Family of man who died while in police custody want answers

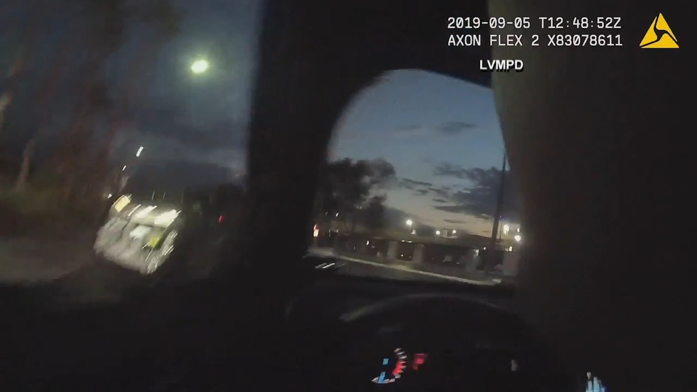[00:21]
Las Vegas Metro officers stopping the 50 year old for not having a safety light on his bicycle.